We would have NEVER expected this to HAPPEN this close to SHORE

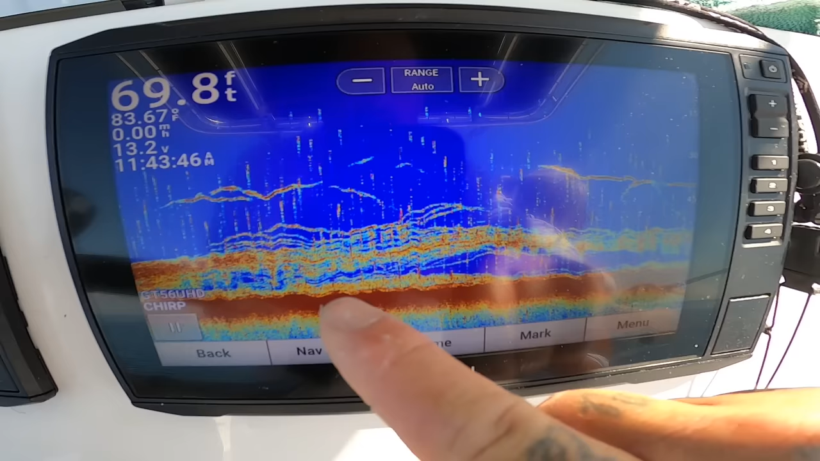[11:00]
On screen: depth 69.8 ft, water 83.67°F
and that's what we're sitting on guys that is a nice school of fish nice mark of fish we're only in 68 70 foot of water basically
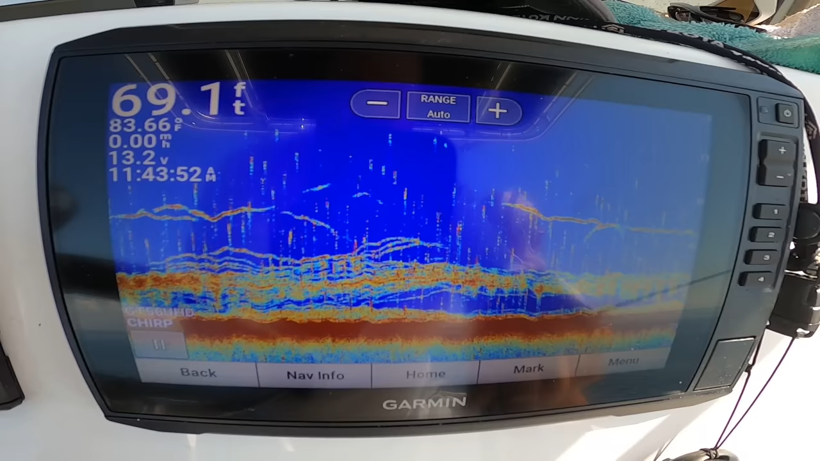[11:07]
On screen: depth 69.1 ft
and here we go good for a second then he stopped and that's because it is another lane